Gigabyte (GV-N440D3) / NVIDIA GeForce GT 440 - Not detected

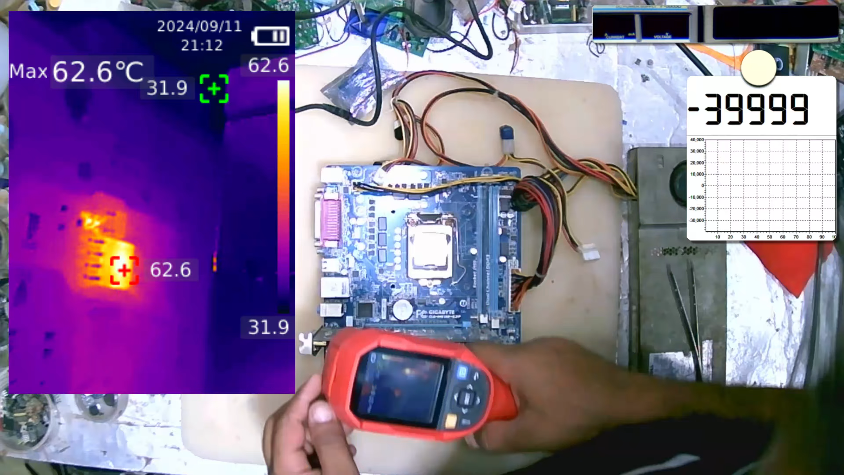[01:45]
On screen: max 62.6°C
Nothing heat on the card, but in the back we have here we have a hot spot.